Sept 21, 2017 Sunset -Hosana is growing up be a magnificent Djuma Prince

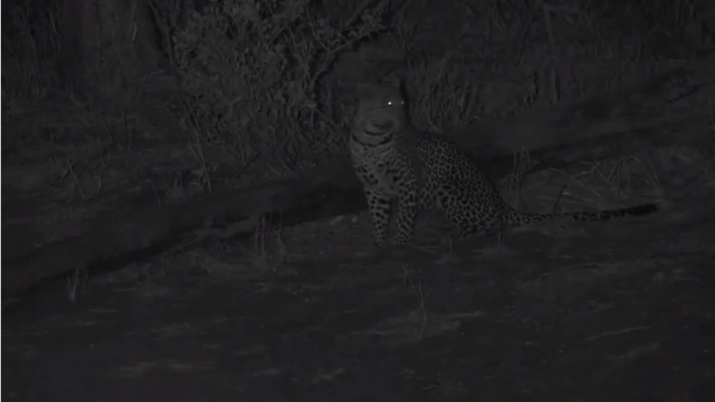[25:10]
goes on if you want senzo i can hold the light for you if you want to be able to okay so he says he's all right now it seems as though hosanna has lost interest just a little bit and is not paying as much attention to that dike i think it's because it's not coming down for water i think he's decided that he's not too concerned at this stage but you see he's still at least aware that there are things around
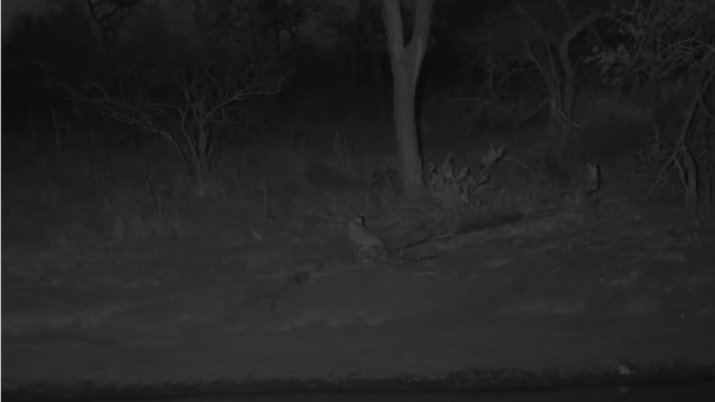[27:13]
seems like a good strategy anyway right now i'm going to try and get my ir working correctly i believe jamie has found some signal and not only that but two very interesting round-eared creatures